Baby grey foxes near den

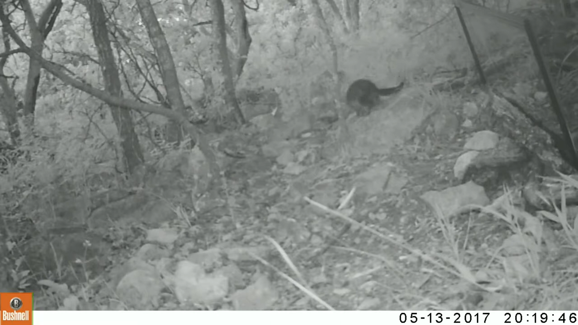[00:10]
I didn't know it at the time, but this camera was set up about 20 to 25 feet from a fox den. It's off to the left under a big boulder about the size of a car on the edge of a bluff. Then they come over here and play, and once they got mobile,
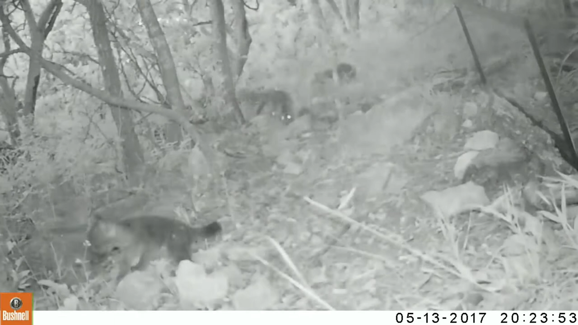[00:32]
I could tell by the size of these foxes they weren't too far from the den, and they're just getting out. If you watch this video in its entirety, you can really see the foxes grow a lot more in confidence and size and agility. A full-grown gray fox is only 10 to 15 pounds, and so these guys are really tiny.
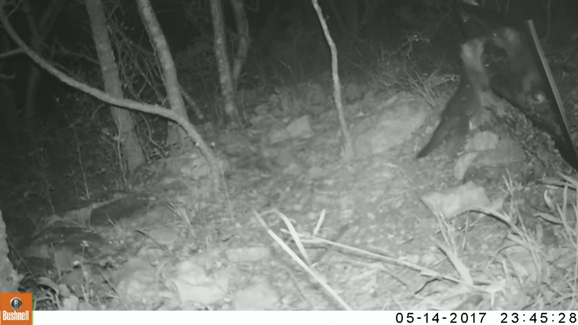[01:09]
action between the other wildlife and their reaction to the mirror. Foxes generally get ignored it. This guy seems to be intrigued by his image. But go to the other clips I have, other videos I have on my site here, and watch wildlife reactions to mirrors. Some of them are quite funny. Lots of playtime.
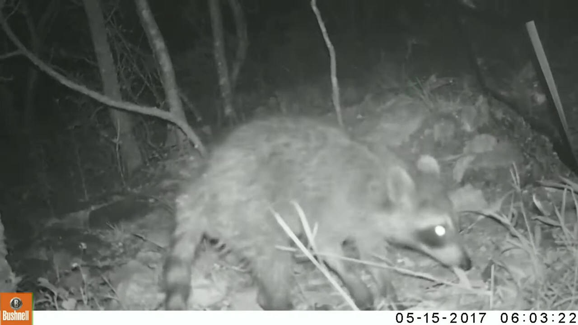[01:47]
There's an armadillo, and you can see the relative size of that armadillo and this raccoon to those foxes. It shows you how tiny the baby foxes are.